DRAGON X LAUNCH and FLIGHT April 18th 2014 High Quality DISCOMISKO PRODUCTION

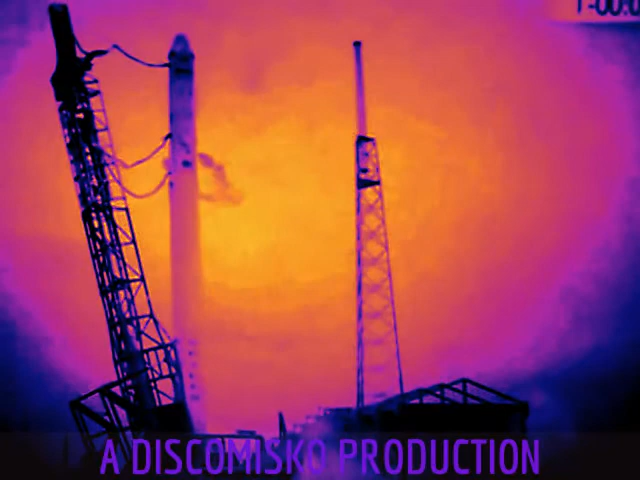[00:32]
Tanks are at flight pressure. Engines are chilled for flight. T-minus 30 seconds. T-minus 20.
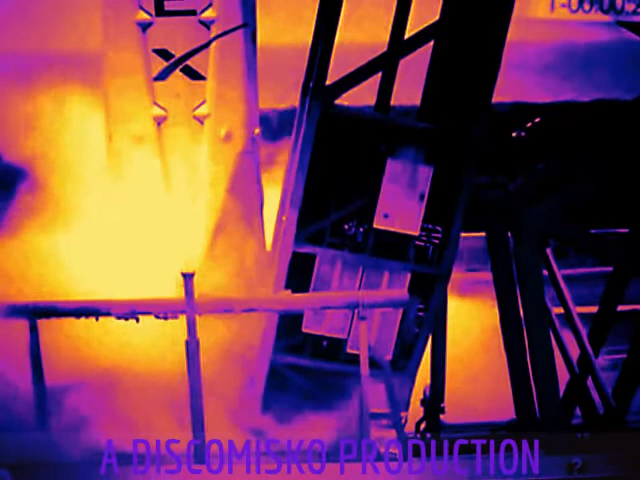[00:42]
T-minus 15.
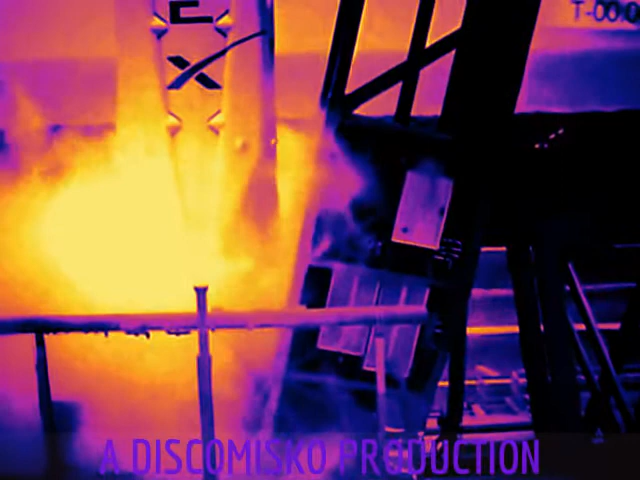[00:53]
T-minus 10, 9, 8, 7, 6, 5, 4,
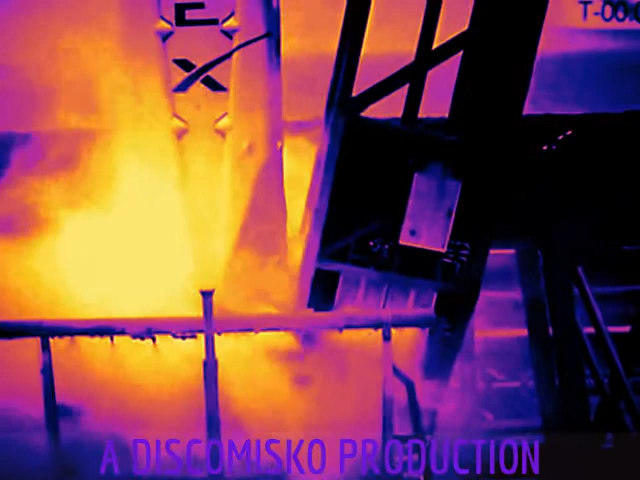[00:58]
3, 2, 1, 0.
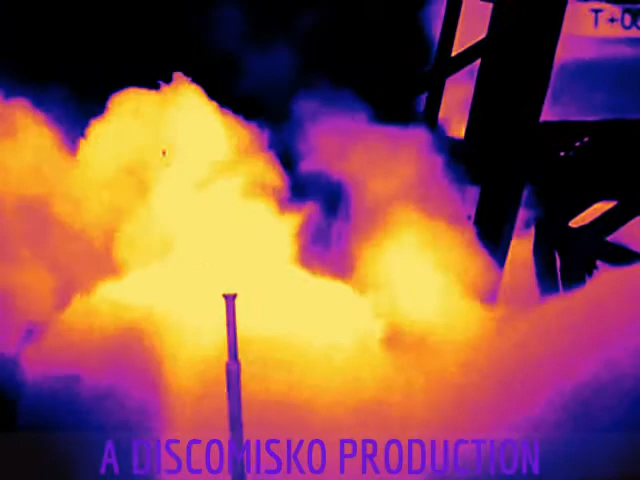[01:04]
Liftoff of the Falcon 9.
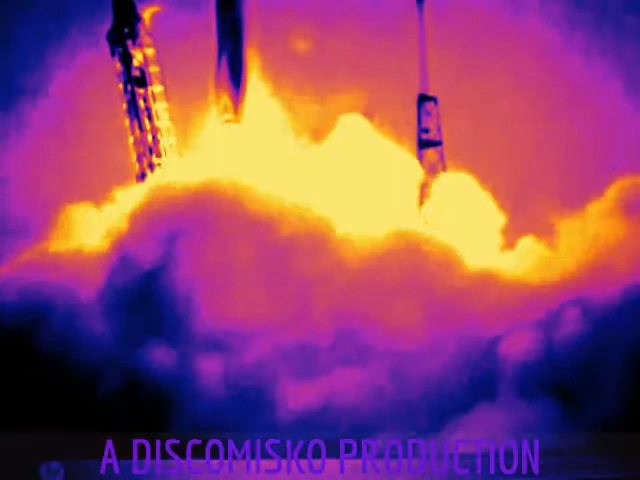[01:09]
Falcon 9 has cleared the tower.